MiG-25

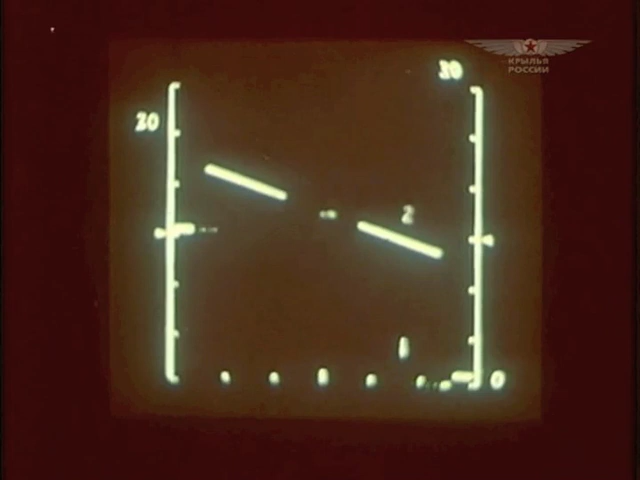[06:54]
Теперь даже небольшая цель, летящая на высоте всего 50 метров, не осталась бы без внимания.